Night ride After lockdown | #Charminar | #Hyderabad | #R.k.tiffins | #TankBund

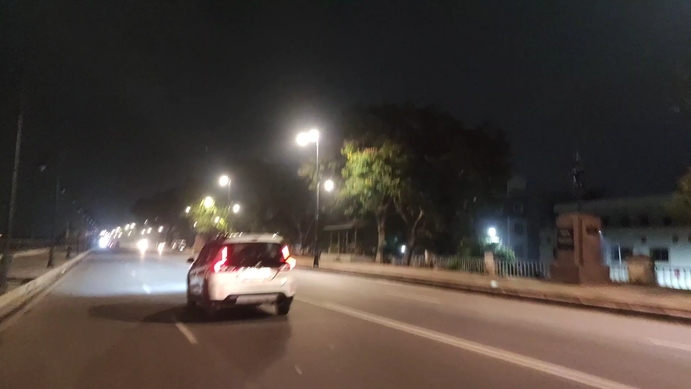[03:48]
చూడండి ఫ్రెండ్స్, మన వన్ సైడ్ ఏమో లైట్ వేసారు, వన్ సైడ్ ఏమో లైట్స్ వేయలేదు పోల్స్ మీద.
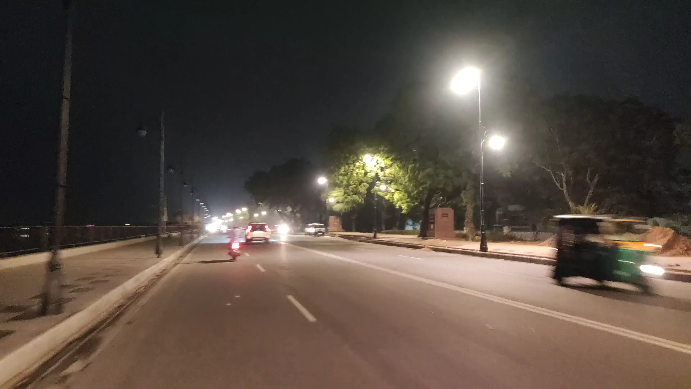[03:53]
పోల్స్ నాకు షోకి పెట్టినట్టు అనిపిస్తుంది చూస్తుంటే.